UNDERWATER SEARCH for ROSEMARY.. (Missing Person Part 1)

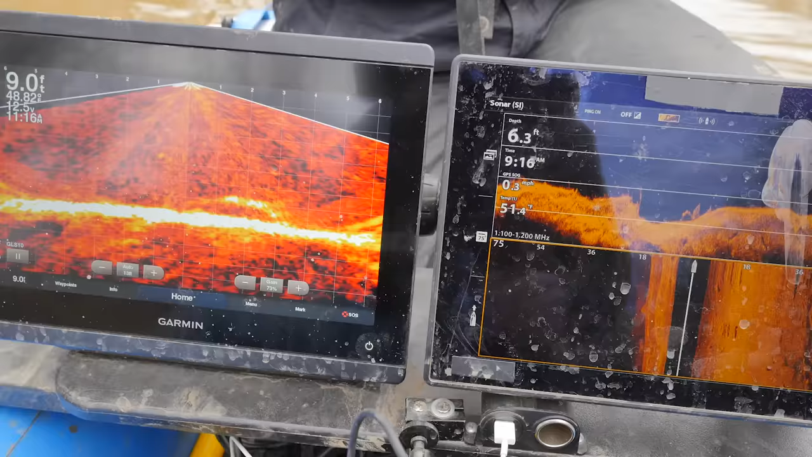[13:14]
On screen: speed 0.3 mph
We're up, side. You're right on top of it on this side.
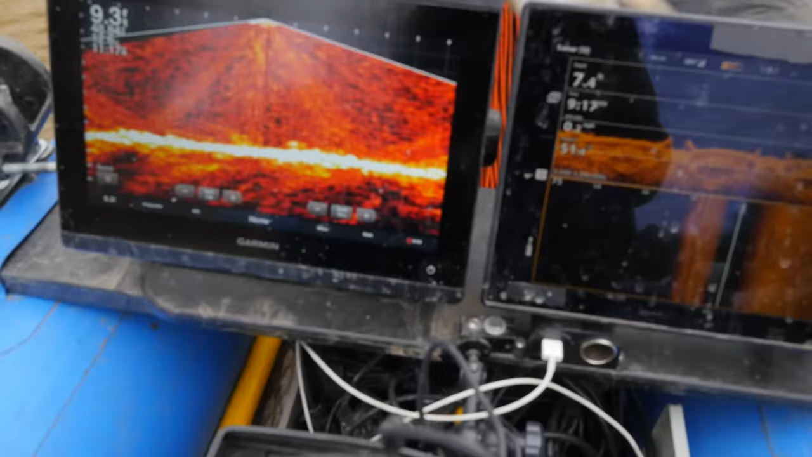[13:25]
Magnet. That's a magnet. Or you're in a tree. Well, I just got off of it. I was able to pull off. So move out here.
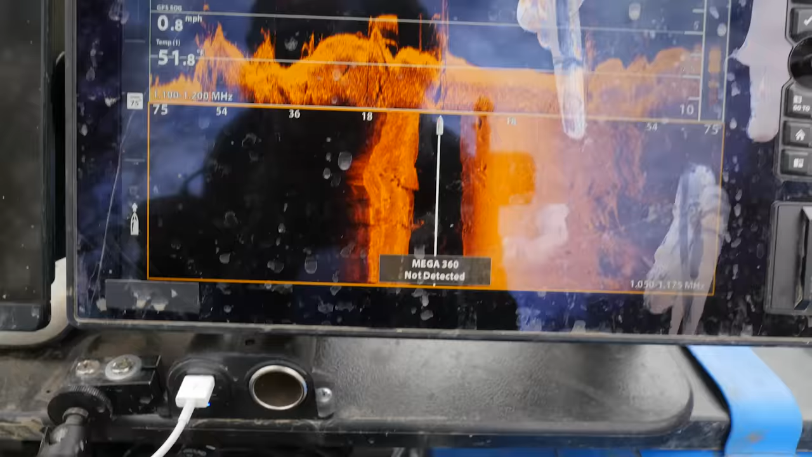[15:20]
On screen: speed 0.8 mph
Right here is where Sam was at.
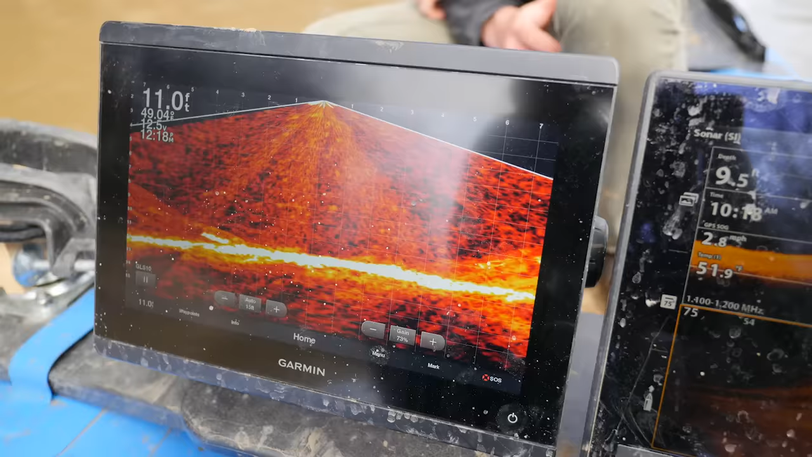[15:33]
4 feet in height over here.
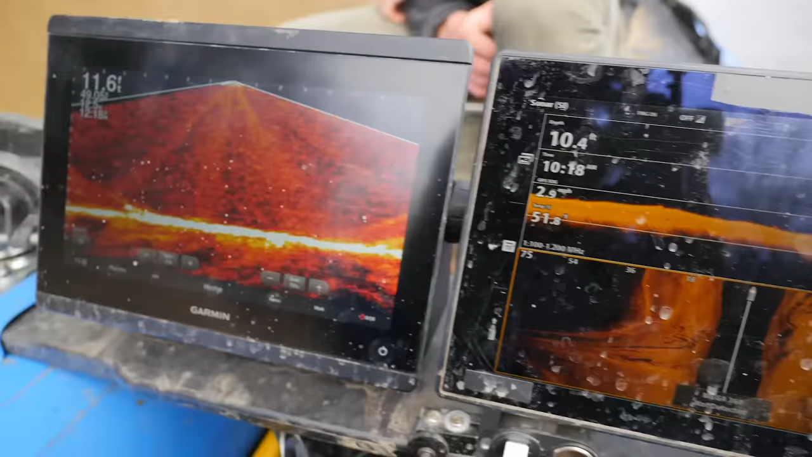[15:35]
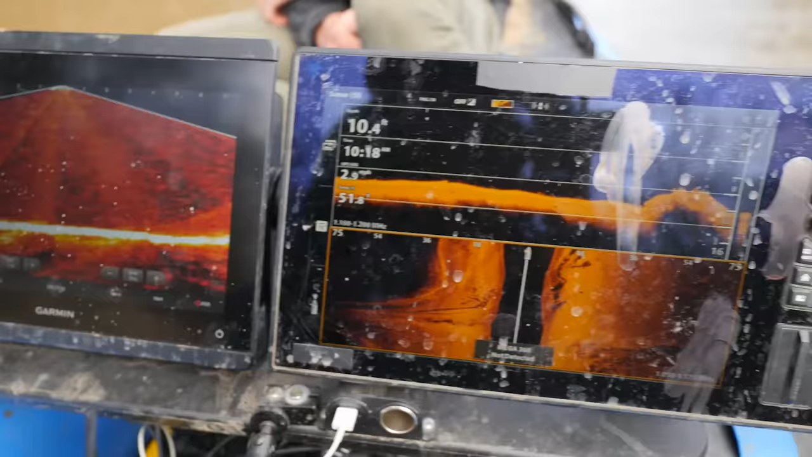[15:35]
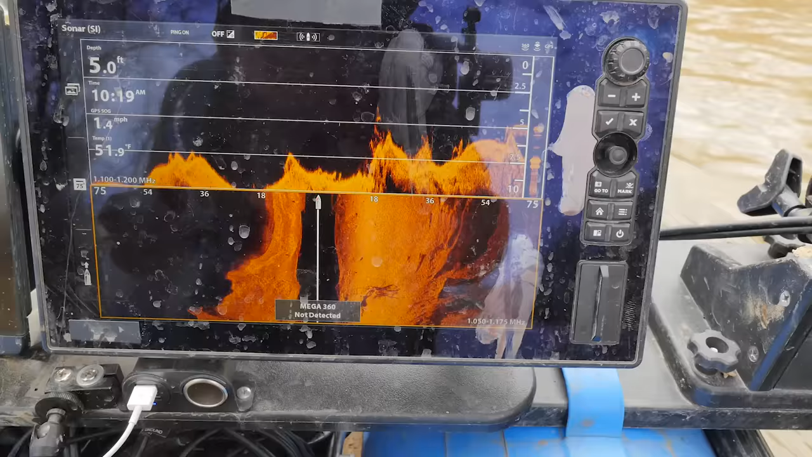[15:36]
On screen: depth 5.0 ft, water 51.9°F, speed 1.4 mph
Right there, what is that? Right there.
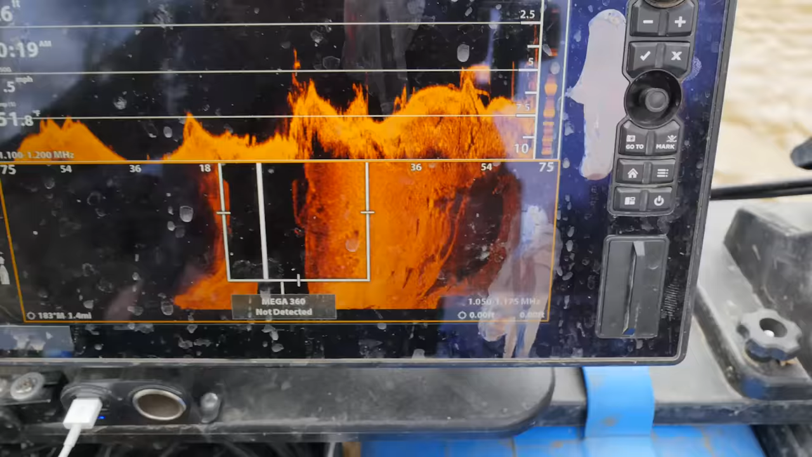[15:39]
Does that not look like a wheel right there? It does look circular, yeah.
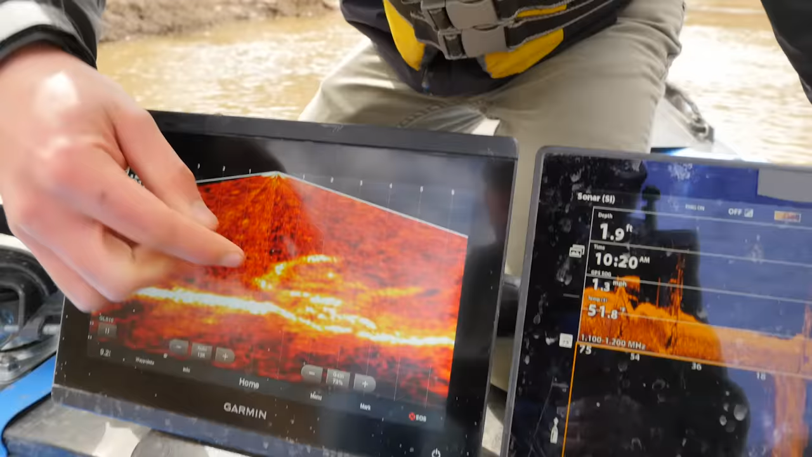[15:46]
On screen: depth 1.9 ft
That's 4 feet in height. Throw the magnet.
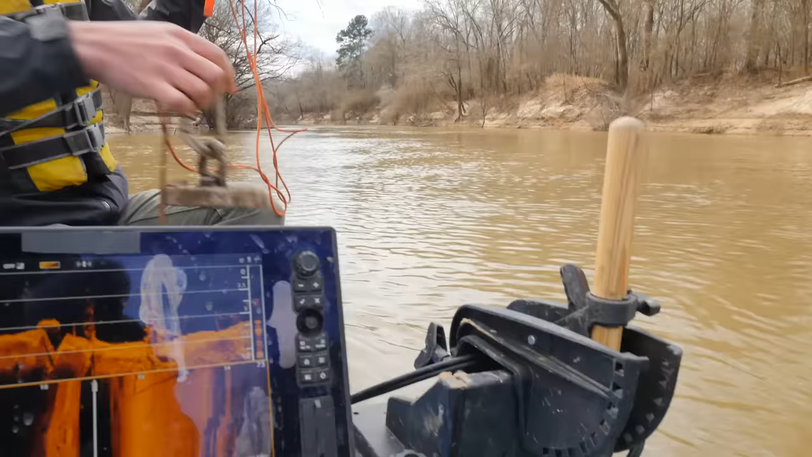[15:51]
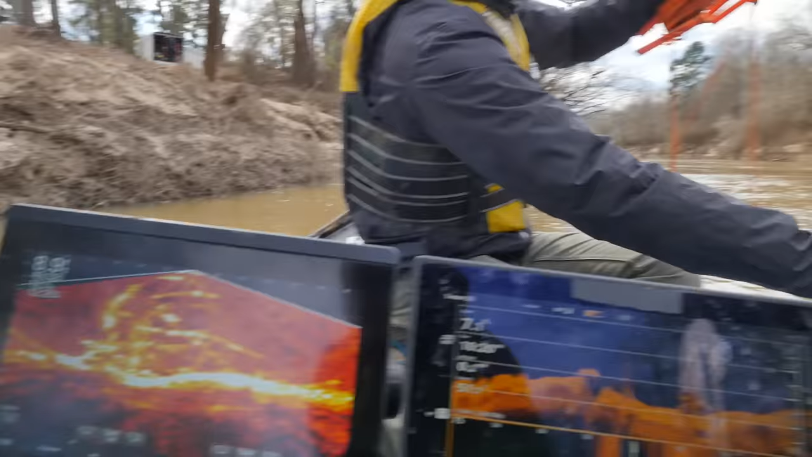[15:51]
I think that's just a tree though. It's hard to say. Tell me if you're sticking to anything. Magnet or tree? Feels like a tree. Yeah, you might be right. Oh. Metal? Or are you stuck in a branch?
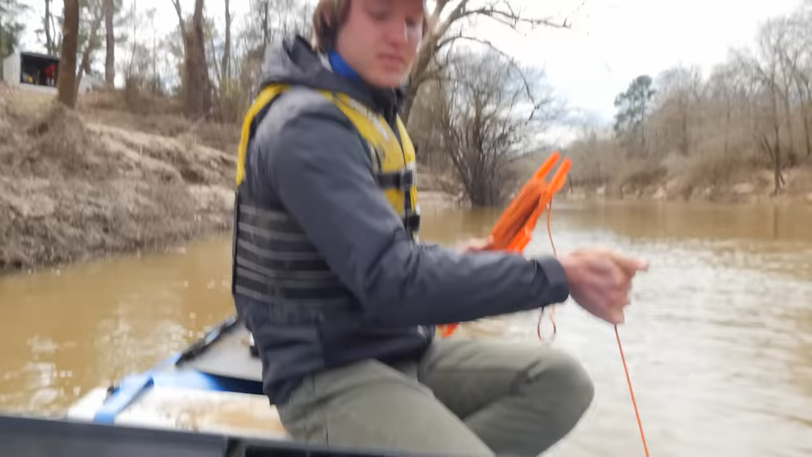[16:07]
That's a branch. You're pulling on a branch. I can see that one. Yeah. Yeah, it does feel like it is.
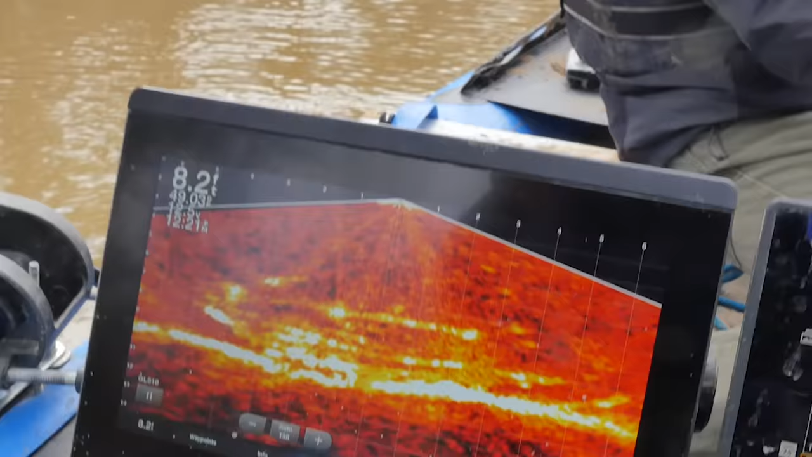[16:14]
But what's right underneath of it though?
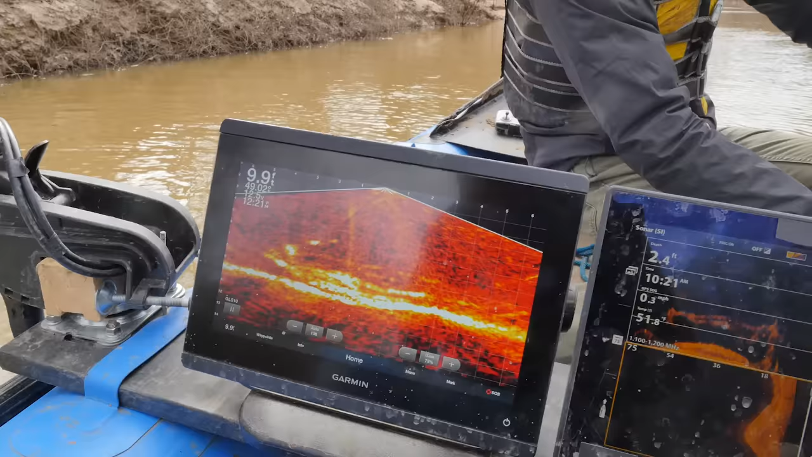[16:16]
On screen: speed 0.3 mph
Like you're pulling on a branch, but there's like something right underneath of it.
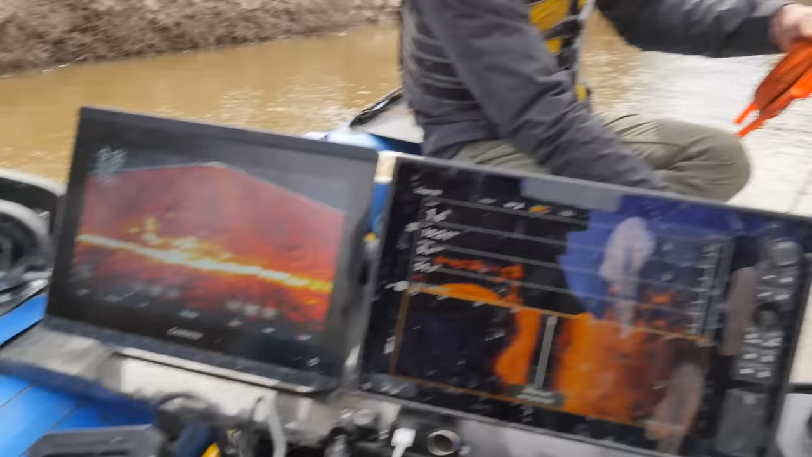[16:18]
Just pull that up again.
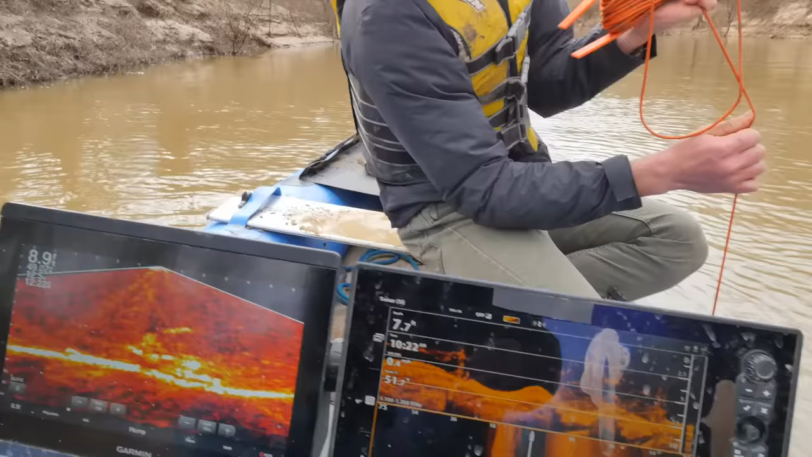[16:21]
We don't know if it's, we're hitting some tree branches too, but it looks like it could be on top of something.